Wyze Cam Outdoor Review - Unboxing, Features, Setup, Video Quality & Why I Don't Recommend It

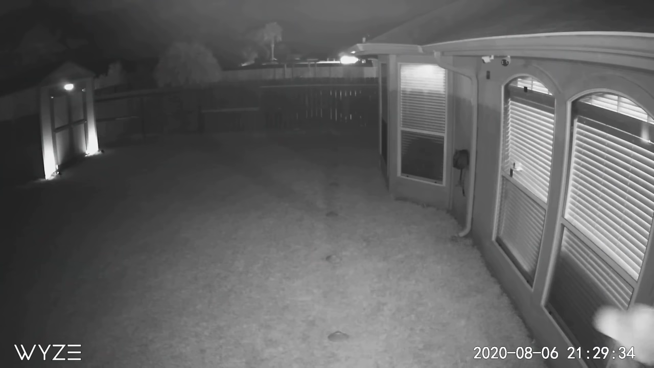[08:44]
35 This is the video quality of the Vicecam outdoor at night,
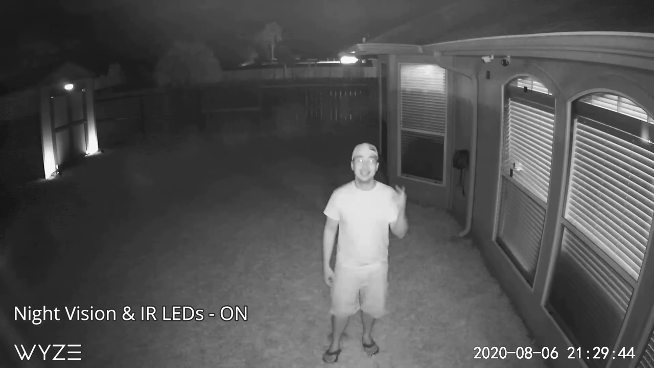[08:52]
and with the 9th edition and infrared LEDs turned on. And this is at 10D 15 20 25 25 30